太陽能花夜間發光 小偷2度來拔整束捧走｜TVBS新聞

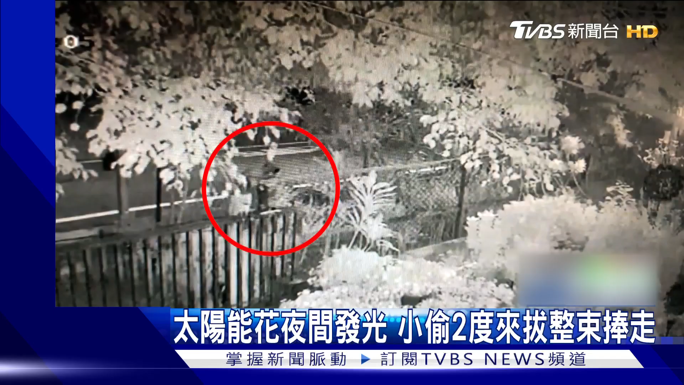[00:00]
小偷摸黑 捏手捏脚 沿着围犁走想拉开围犁 没有成功又找了一根竹竿拨开监视器但是他行窃的过程都被拍了下来他穿
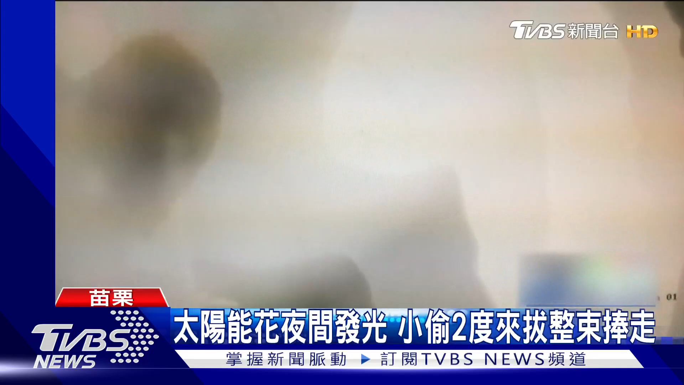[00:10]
着运动衫短裤夹脚脱闯入农场偷窃还来了两趟 已经熟门熟
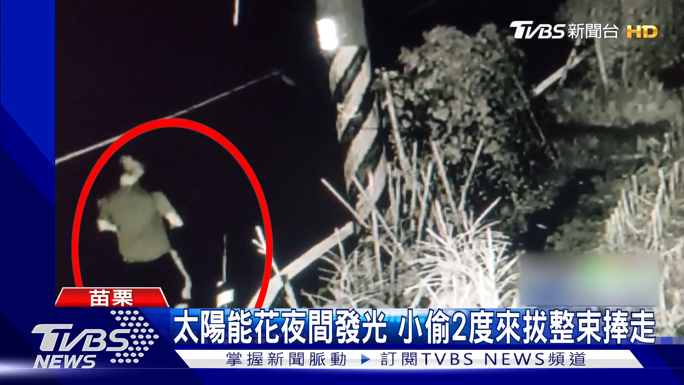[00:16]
路从花园当中拔花 整树捧着离开偷的是这种太阳能